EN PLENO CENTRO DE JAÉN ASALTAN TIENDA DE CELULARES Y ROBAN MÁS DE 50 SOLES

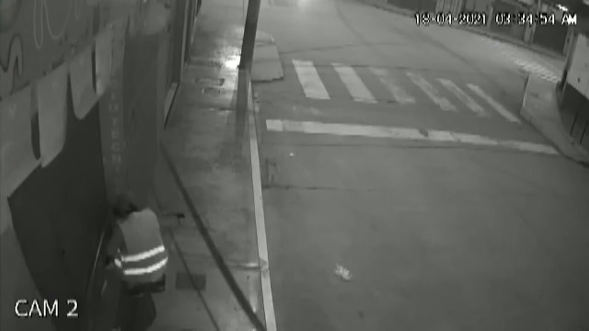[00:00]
Provistos de una cizalla, sin miedo a nada y en pleno toque de queda, delincuentes asaltaron una tienda de celulares ubicada en pleno centro de nuestra ciudad. Las cámaras de seguridad de este negocio captaron el actuar delictivo de estos cinco sujetos que llegaron a bordo de dos motos lineales hasta la tienda de celulares y accesorios Movisel.
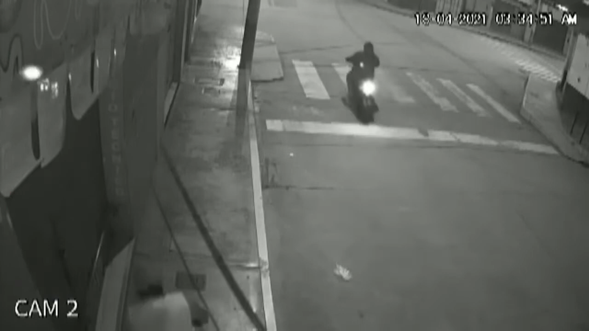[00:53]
quienes utilizan la cizalla para romper candados y forzar la puerta de ingreso, mientras que los otros dos cómplices la hacían de campana vigilando la zona. Los tres fascinerosos ya en el interior del local rompen las vitrinas,
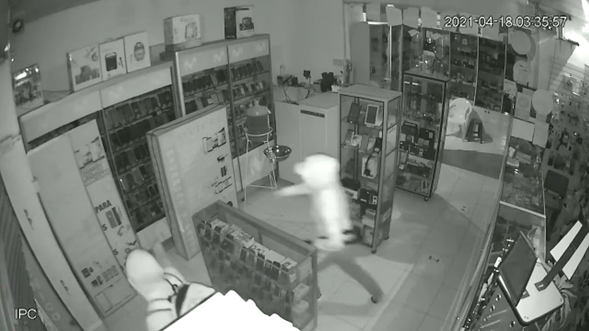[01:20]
sustraen todos los equipos de alta gama y se los llevan dentro de sus mochilas.